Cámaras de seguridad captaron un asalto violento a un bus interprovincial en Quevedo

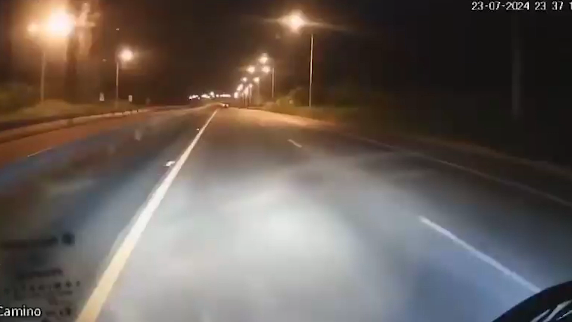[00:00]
Un nuevo asalto se produjo la noche del 23 de julio del 2024, siguiendo el mismo modus operandi en la misma carretera donde una familia fue brutalmente atacada mientras viajaba en un autobús interprovincial.
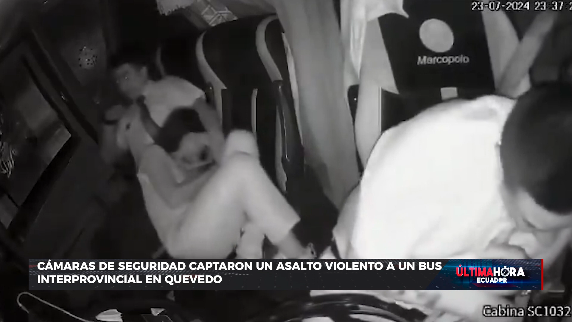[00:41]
Los asaltantes dispararon hacia el interior del autobús mientras el conductor intentaba esquivar las balas. Rodearon el vehículo con una lluvia de golpes, disparos e insultos. Uno de los delincuentes acercó al lado del conductor y comenzó a golpearlo en la cabeza con un arma exigiéndole que entregara el dinero y abriera las puertas del compartimiento interior y la cajuela. Además, uno de los ladrones destruyó la cámara de seguridad interna para evitar que el asalto continuara siendo grabado. Este violento incidente se suma a otro que ha ocurrido en las carreteras de Ecuador.